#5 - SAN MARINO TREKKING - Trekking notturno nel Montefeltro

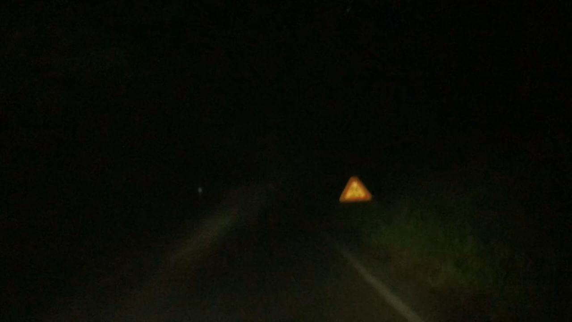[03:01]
molte inquadrature alla fauna, perché non si vede un cazzo, è tutto nero.